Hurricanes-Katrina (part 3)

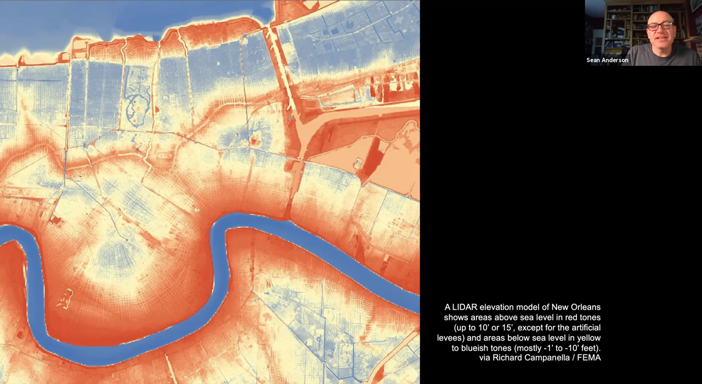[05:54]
the higher the elevation, the cooler the color, the lower. And so there's a lot of the city that's at problematic elevations. So again, here's New Orleans. Let me draw a picture for you guys.